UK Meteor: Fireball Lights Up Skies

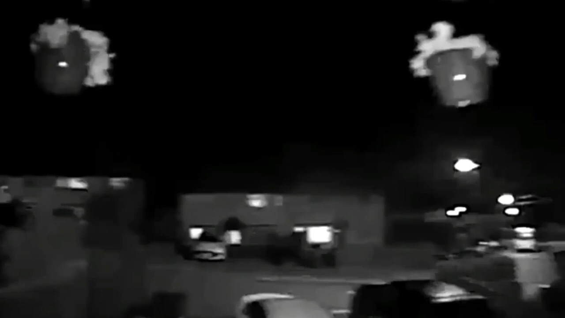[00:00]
A meteor was spotted in Herefordshire this evening.
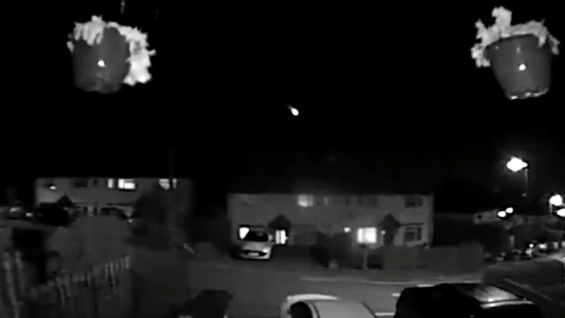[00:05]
The flaming rock was seen shortly before 10 p.m. with reports coming in from Scotland to the West Country.
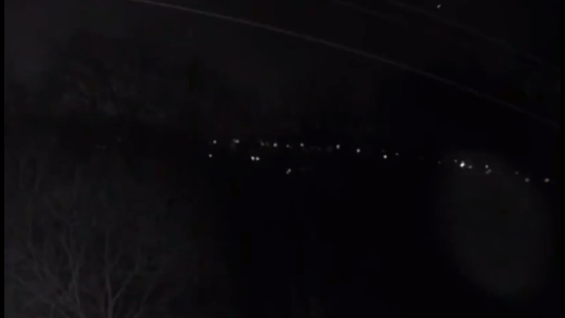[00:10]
Typically meteors travel across space at tens of thousands of miles per hour but burn up, producing a warm glow if they enter the Earth's atmosphere.